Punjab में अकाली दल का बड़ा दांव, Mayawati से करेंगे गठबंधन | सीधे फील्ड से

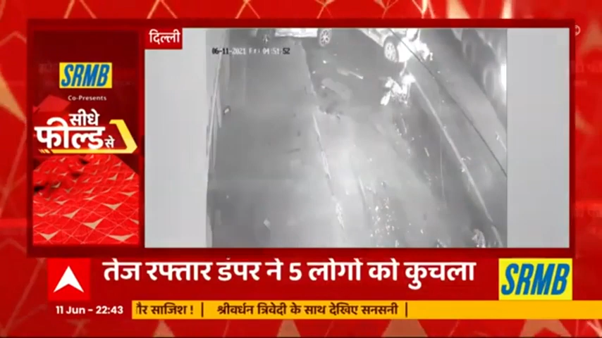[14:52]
कुछला फिर यहां खडी गारियों को टक्कर मारी डंपर की चपेट में एक ही परिवार के पांस सदस्य आये उनमें से चार की मौत हो गई है ये हाथसा आज सुबह हुआ ये परिवार सुबह अपने बच्चों के साथ गुरगाओं में शीतला माता केद दर्शन के लिए जा रहा था